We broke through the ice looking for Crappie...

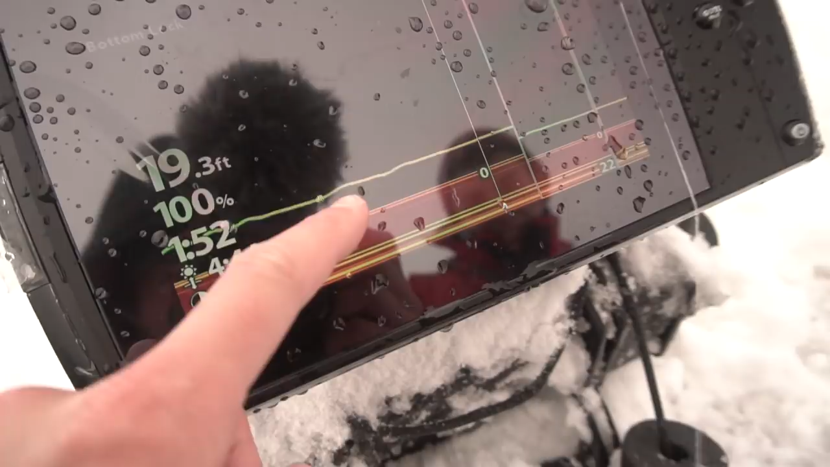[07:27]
On screen: depth 19.3 ft
and then they can continue rising.
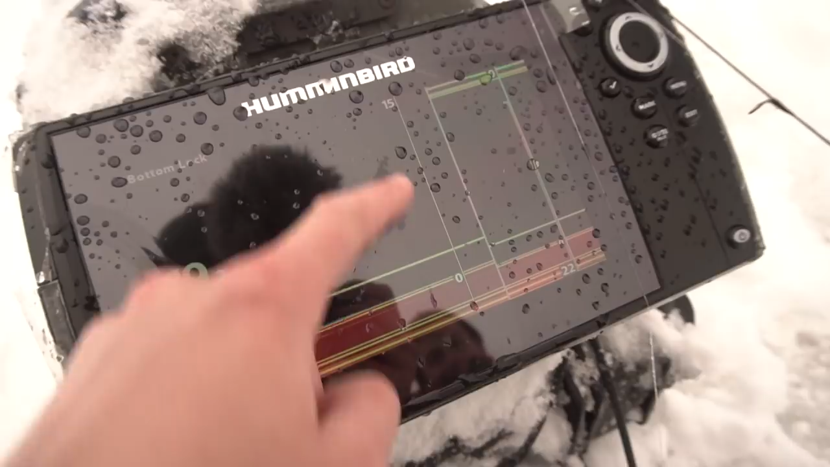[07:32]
I've hooked most of my fish up here, or they can go back down and screw off. So this is the strike zone, and this is the no-go zone.
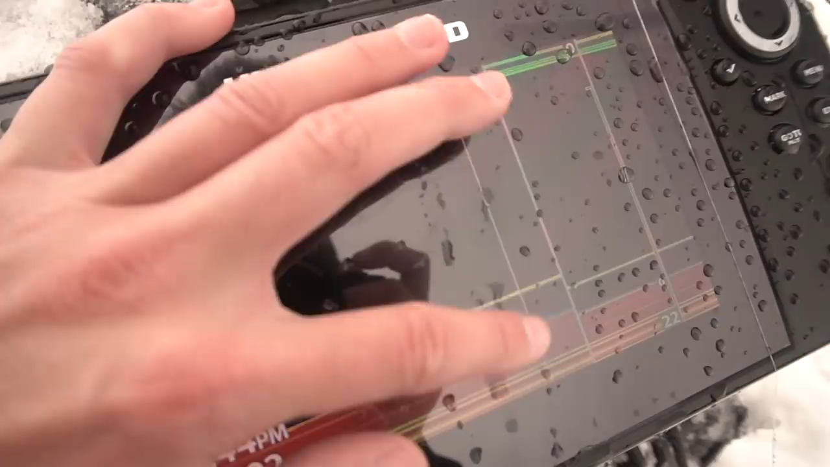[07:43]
This is also the zone where you have to get the fish to come to the strike zone. Look how big that mark is. No. I think it's a big crappie. You think so? Yeah. Oh my gosh, I'm shitting myself. Yeah, you had to fish as close to Isabella as possible. He was rising so slowly too. Like a dun dun dun dun.